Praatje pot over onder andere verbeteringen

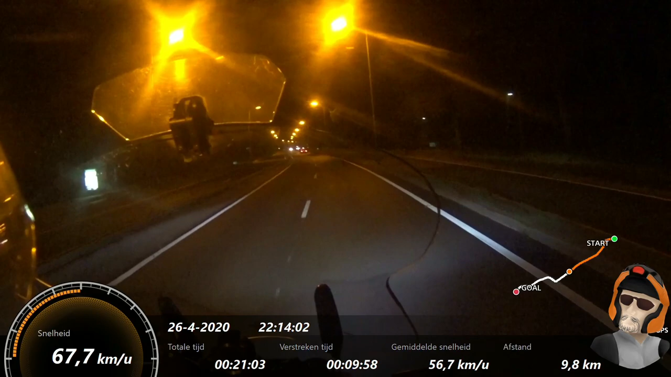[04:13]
Ik hoor mezelf. En dat was verbazingwekkend hoe rustig het nu is. De storing is er bijna helemaal uit. Ik moet nog een kleine aanpassing doen. En dan zou dat moeten werken. Dus als het morgenoefend wat later de zaakjes is dan rijd ik misschien wel gelijk even langs de winkel.